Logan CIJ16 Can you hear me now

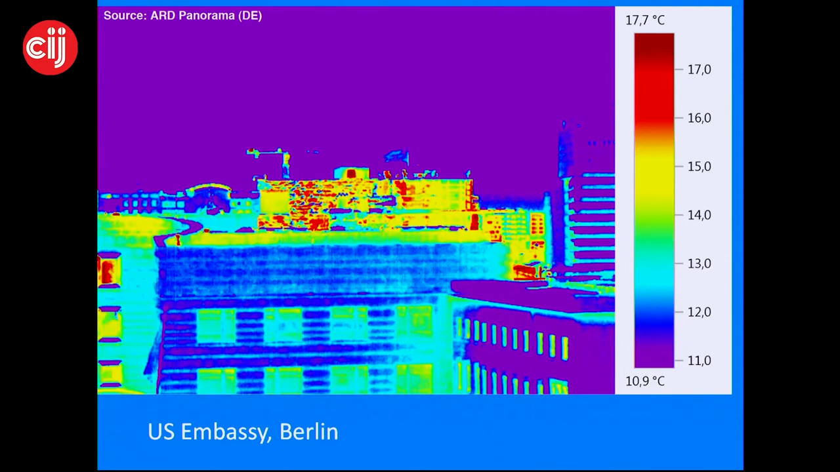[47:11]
On screen: scale top 17.7°C, scale bottom 10.9°C
Andy Mullen-McGun, who's probably in the audience here, had arranged for some infrared images, and we noticed that the heated buildings, the heated up space up there, was actually turned off from the evening that the Chancellor met with President Obama.